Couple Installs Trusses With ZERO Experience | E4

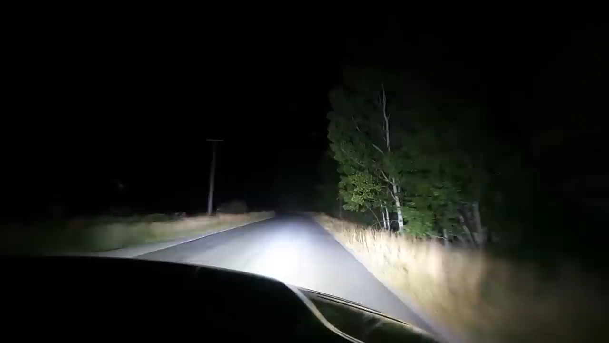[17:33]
Oh my gosh! Wait. I can't even see now. I really didn't think it was going to be that bright. Did not expect that.
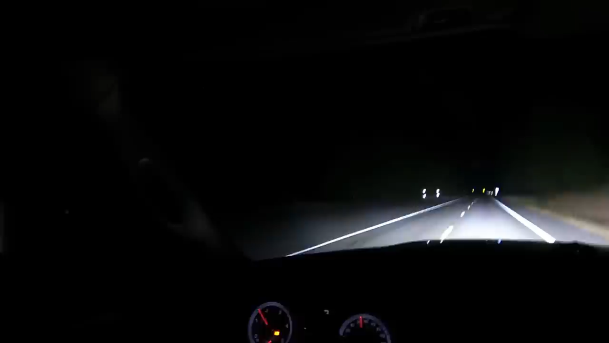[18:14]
With the normal headlights, I don't even think I ever would have seen that deer. It jumped out into the road and crossed the road, but with the bottom design lights on, I saw it and was able to just slowly coast and slow down and watch the deer clear the road and off into the trees.